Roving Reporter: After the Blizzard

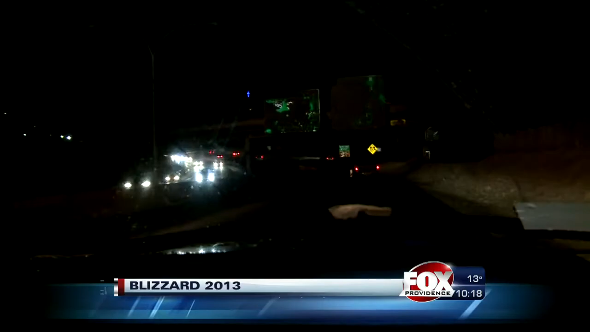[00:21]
About 24 hours ago, we couldn't see beyond our headlights on Route 95,